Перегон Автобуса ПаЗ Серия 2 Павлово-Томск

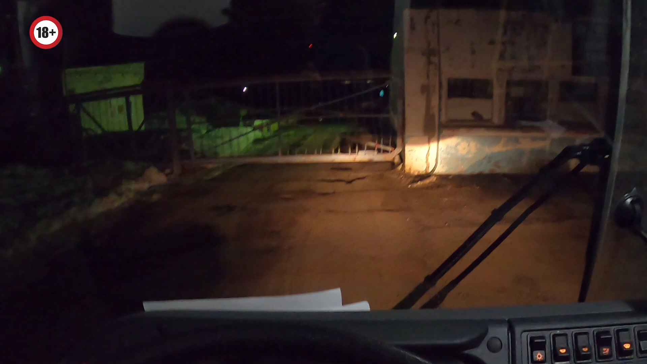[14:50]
но помню что где-то вот проезжали как то вот так а сейчас темно нифига не видно то есть заехал сейчас оттуда смотрю автобус там вроде стоит вроде думать здесь раз объехал так подъехал орал орал этого охранника кое-как